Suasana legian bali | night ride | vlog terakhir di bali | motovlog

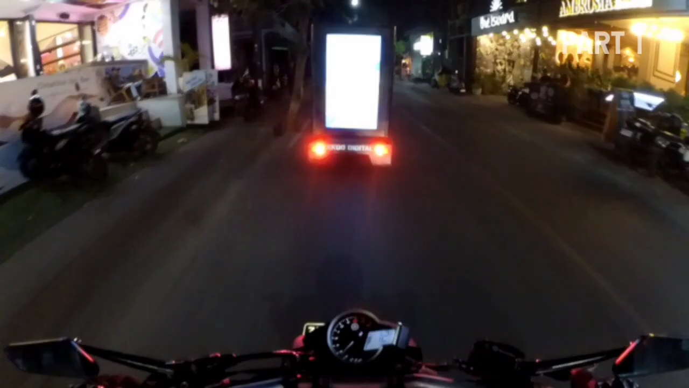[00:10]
giling oleng anjir eda nge-cosplay jualan SDGUN coy mereka nge-cosplay
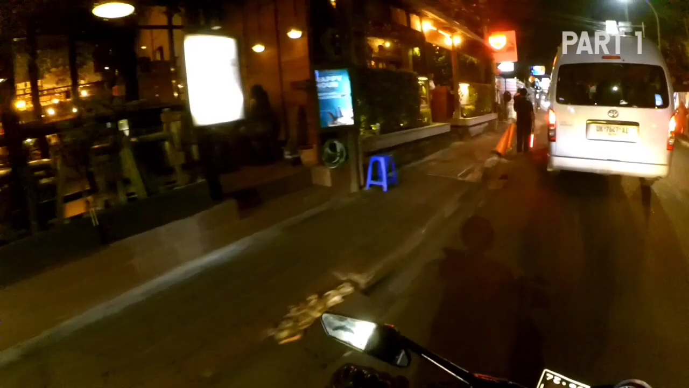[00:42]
iye cuy gue pernah kesini cuy gue pernah masuk diskotek di marit
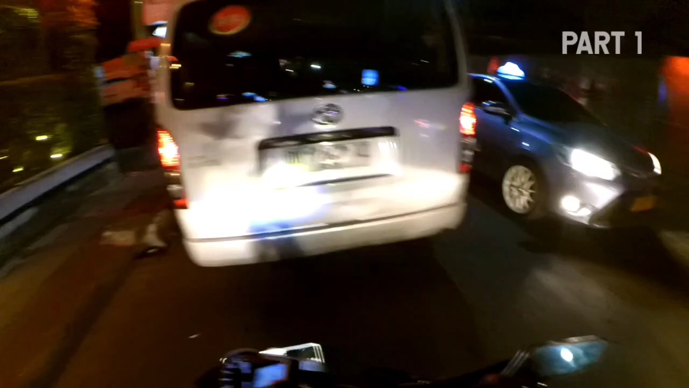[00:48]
iye sepapak SPA cuy nih nih nih jual degen aja karyawannya pake cosplay anjir
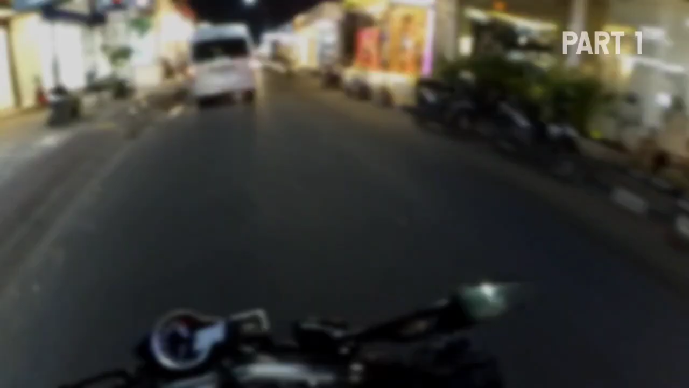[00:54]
di Lelundro bulldog dibawa jalan-jalan coy kafe berjalan coy eh bayangin aja kafe berjalan loh astaga
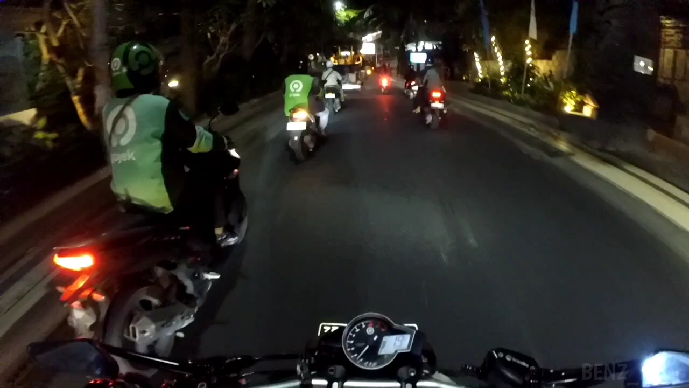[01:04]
edah yang warna hitam ini biskotek
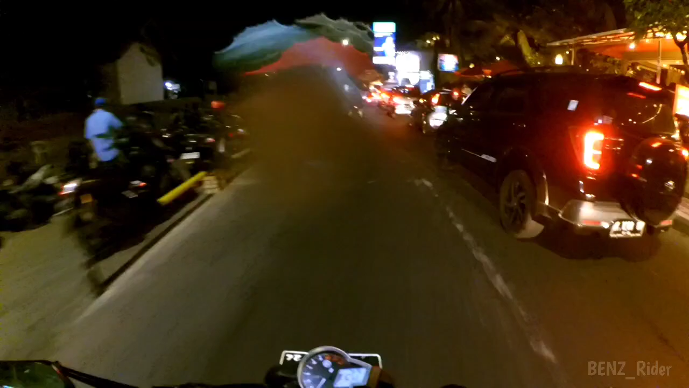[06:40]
Pinggir pantai Kayak gini Sebelah kiri gue ini adalah pantai
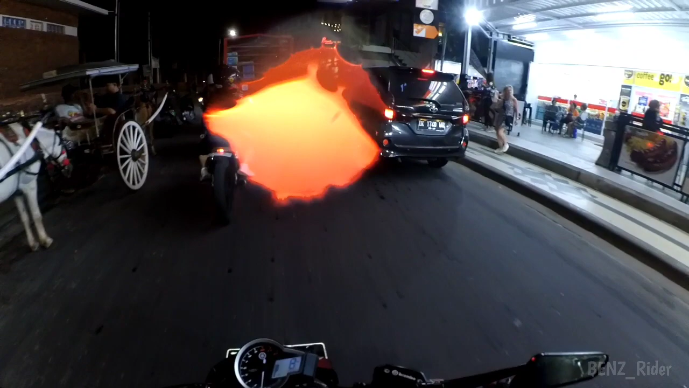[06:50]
Ini tembusannya kemana
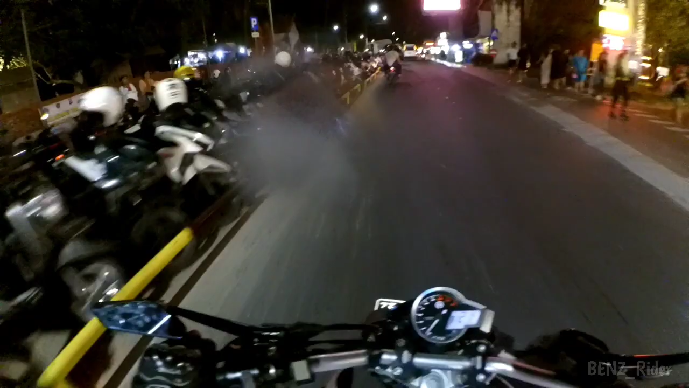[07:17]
Gile parkirannya Cuk Ini Setahun Udah dapet Pajero Cuy Kalau cuman jadi parkiran Di Mari Jadi apa Maksud gue punya Ladang parkir Madi Mari
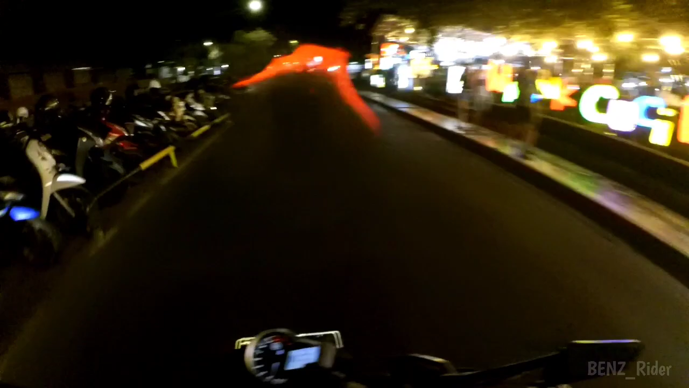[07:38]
Ini sepanjang Sebelah kiri gue Parkiran full semua Cuy